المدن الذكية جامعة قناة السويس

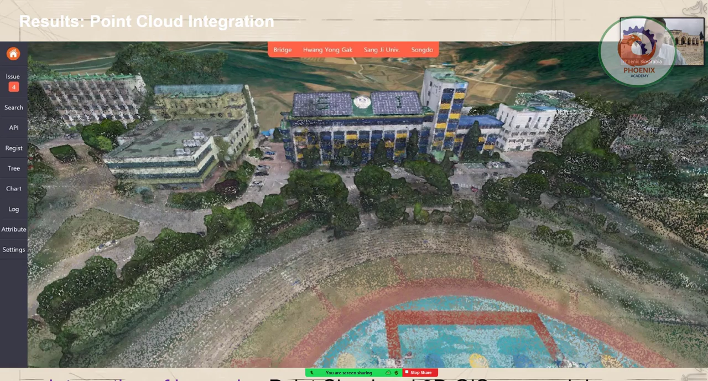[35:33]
ده حاجة معمولة ليزر سكان بوينت كلاود لكل الاماكن ديت، وتقدر تعمل داخل المباني.